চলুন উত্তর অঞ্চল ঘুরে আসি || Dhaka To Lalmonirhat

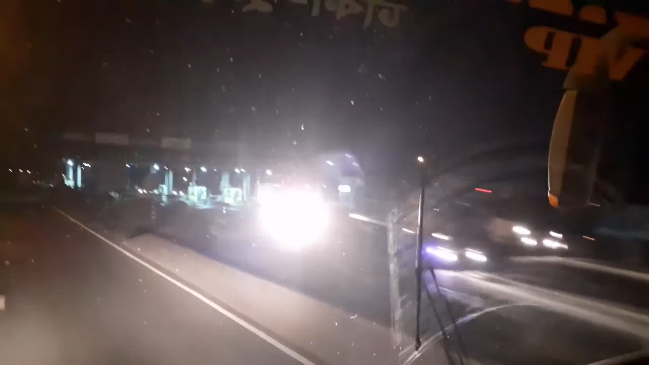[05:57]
সেই যমুনা সেতু পার হলাম, এখন আমরা ফুটব্রিজে রওনা দেব, তো দেখতে থাকুন।